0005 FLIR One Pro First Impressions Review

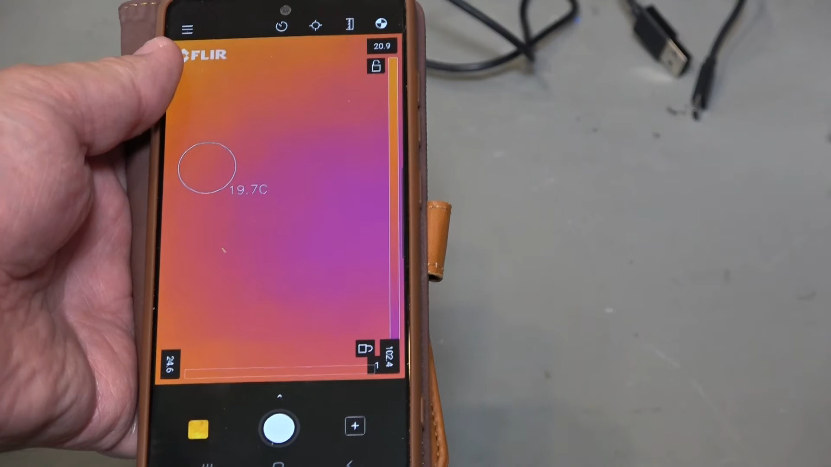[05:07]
On screen: spot 19.7°C
charged the battery uh and i've installed the software i didn't photograph
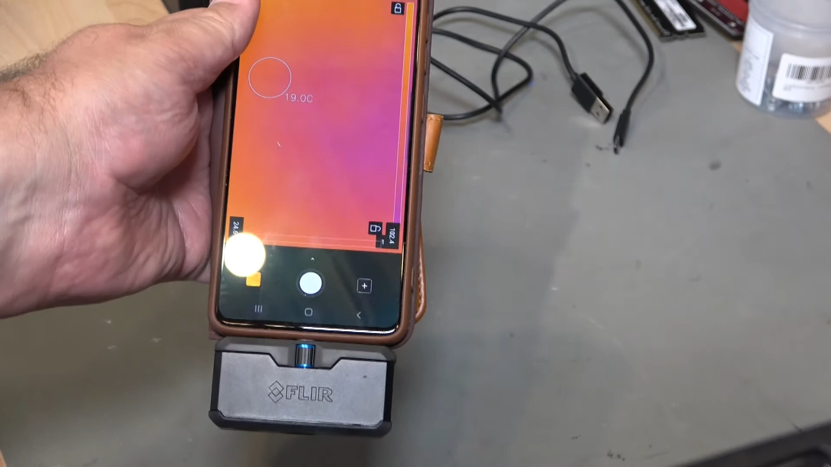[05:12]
On screen: spot 19.0°C
installing the software um because you know what are we doing we're going on google play and just downloading it um the good news is this does fit uh it adjusts perfectly
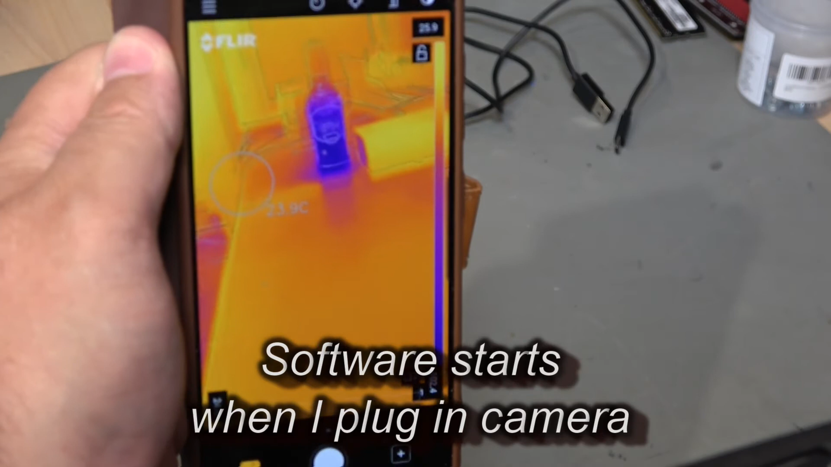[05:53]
On screen: spot 23.9°C
does about six frames a second or something like that um and
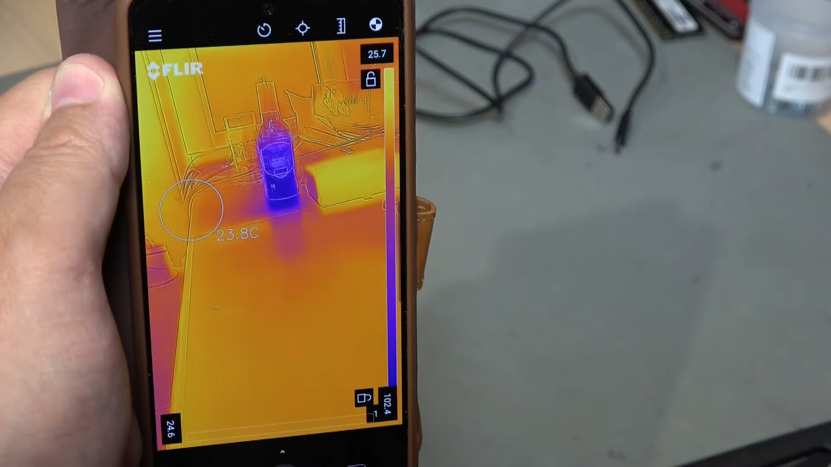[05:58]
On screen: spot 23.8°C
i've got a circle uh where it measures the temperature it has auto scaled you can
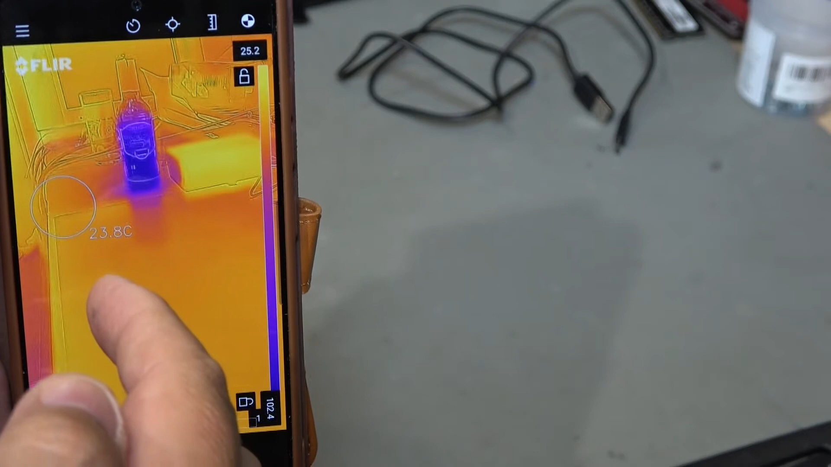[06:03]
On screen: spot 23.8°C
see at the top it's 25.2 and at the bottom it's about 10
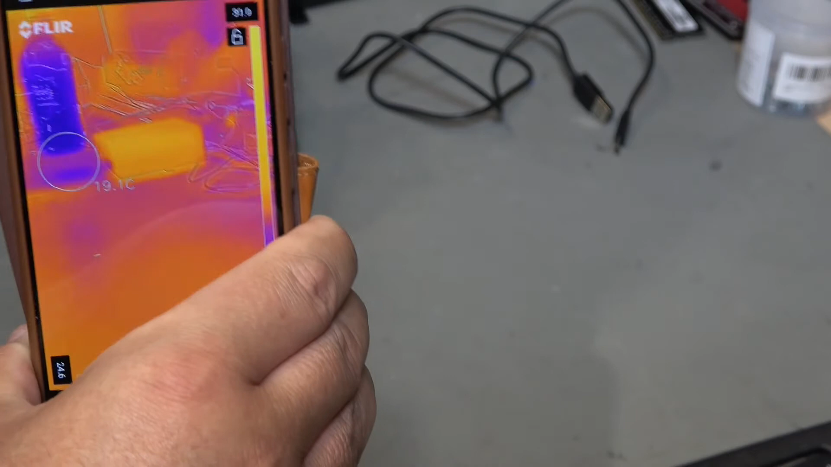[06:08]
centigrade something like that um and uh this is a bottle of stellar artois
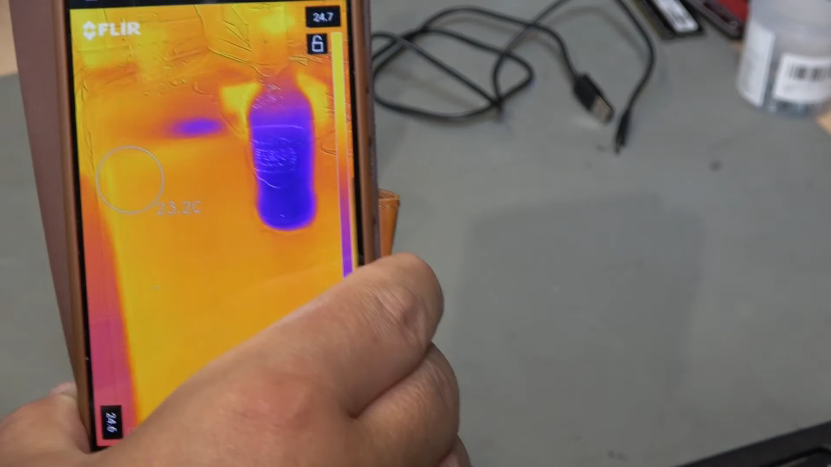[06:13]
so sorry about the camera i'm moving around quite a lot because i'm trying to get used to it but
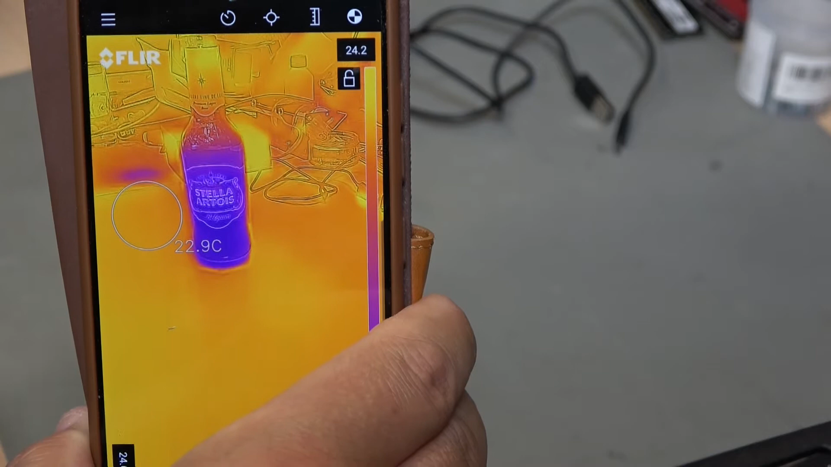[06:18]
On screen: spot 22.9°C
we can clearly see the msx where the outlines of the labels and things like that
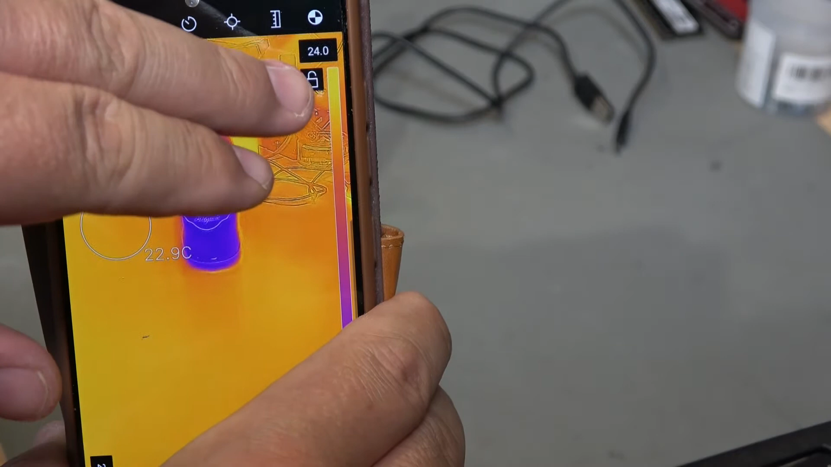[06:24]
On screen: spot 22.9°C
and the cables in the background are all completely visible
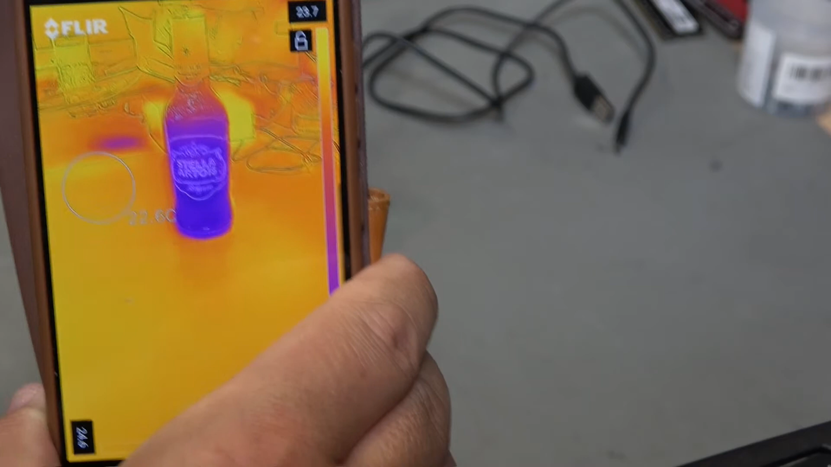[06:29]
so this despite the fact that the thermal resolution is quite low we can easily work
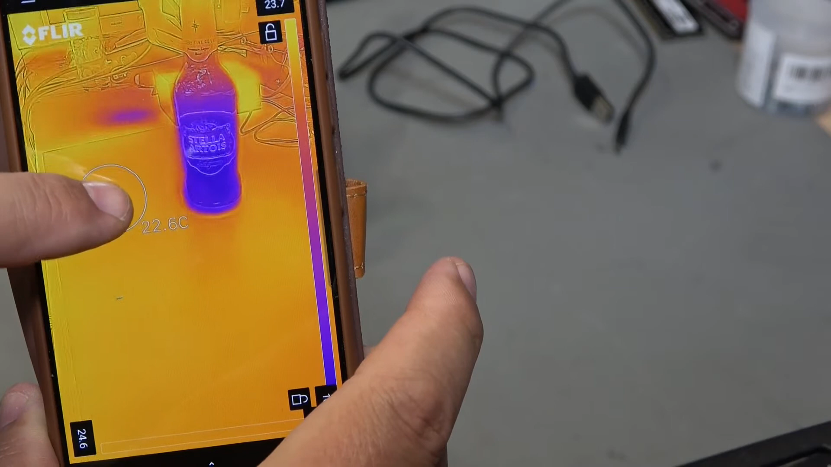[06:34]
On screen: spot 22.6°C
out the temperature of different things and here i'm just moving the sensor circle across and measuring the temperature of the bottle of stellar and 14 sounds a
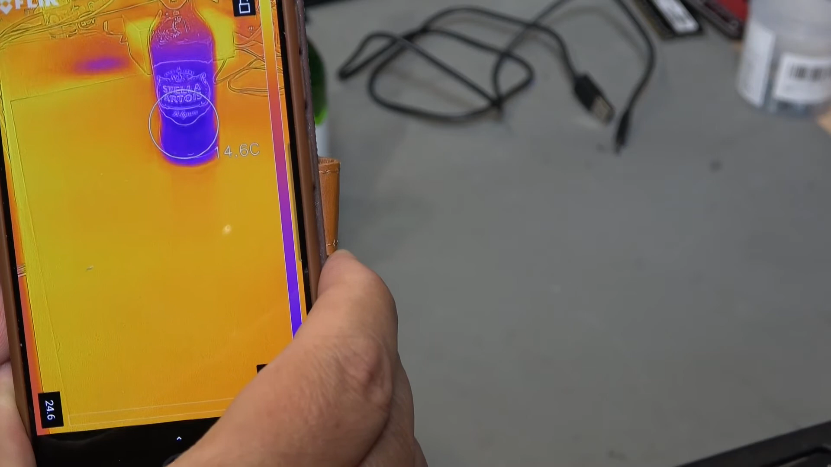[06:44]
bit high but um given the temperature in the room
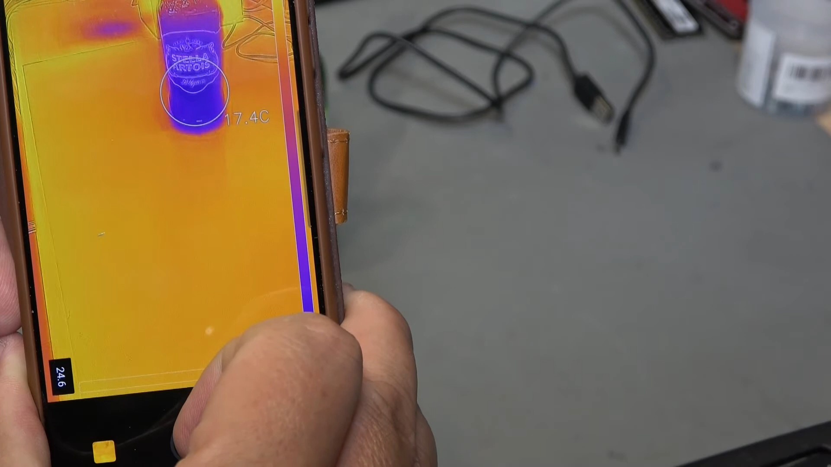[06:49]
On screen: spot 17.4°C
it's not such a bad problem tastes good
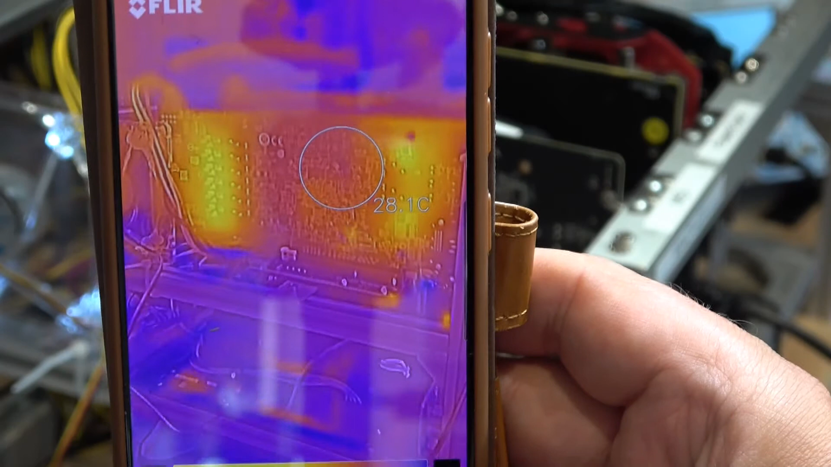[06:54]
so i've started up a piece of electronic equipment and i'm taking a look at the back of the circuit board
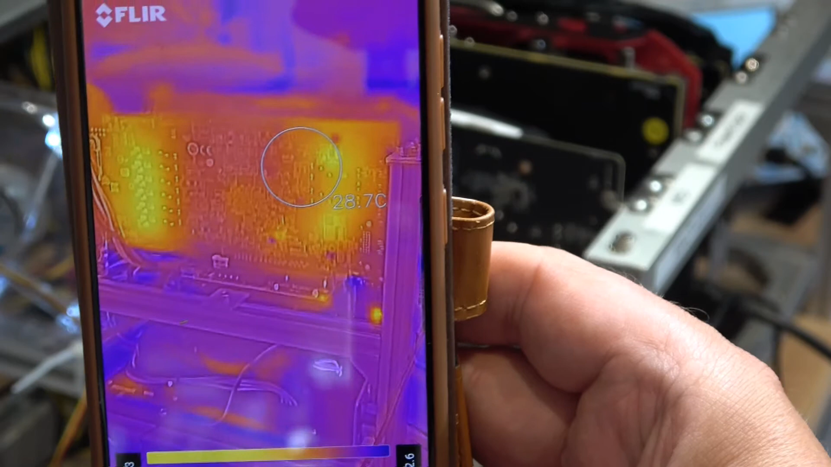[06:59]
On screen: spot 28.7°C
and we can clearly see the things like the capacitors and resistors and the actual thermal trace around it um this is a graphics card uh and
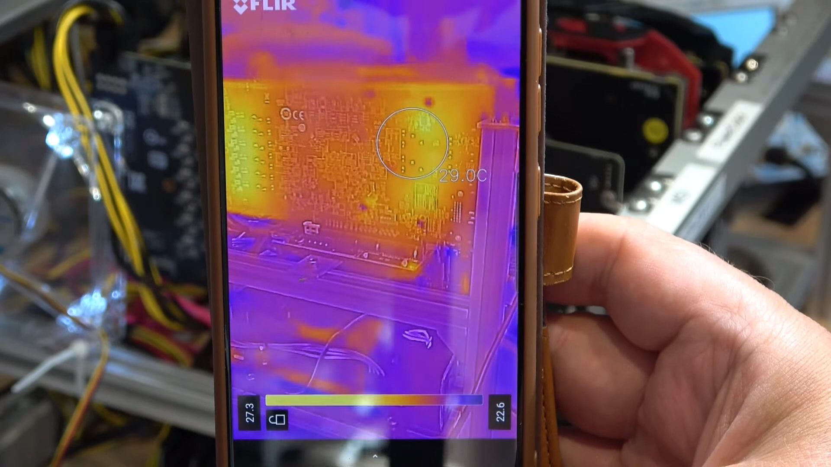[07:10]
On screen: spot 29.0°C
it's you know running at what 30 centigrade something like that at the moment in the hot spots and we can clearly
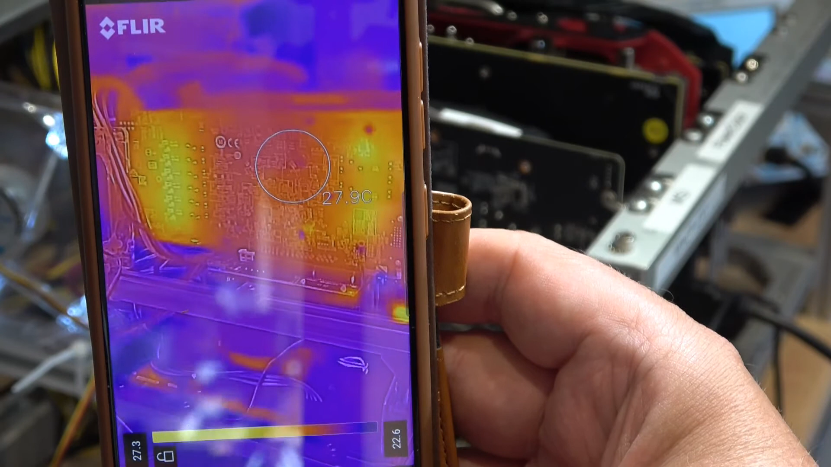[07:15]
On screen: spot 27.9°C
see um there are some particular hot spots on there on the
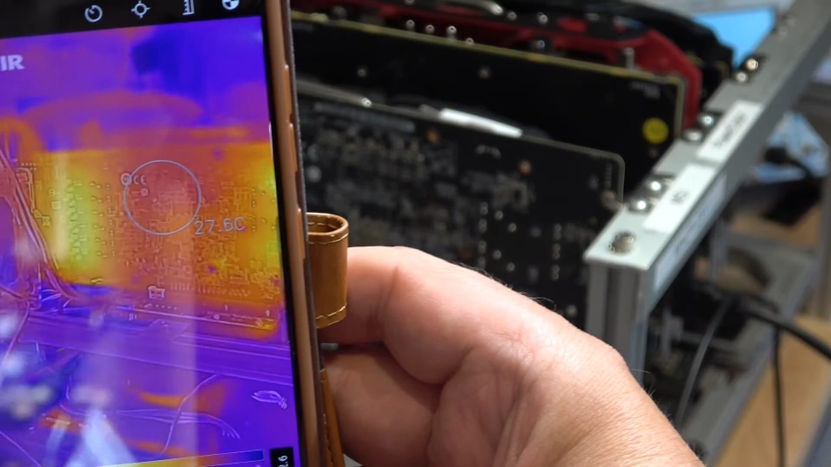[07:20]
On screen: spot 27.6°C
left hand side for example are some power regulators okay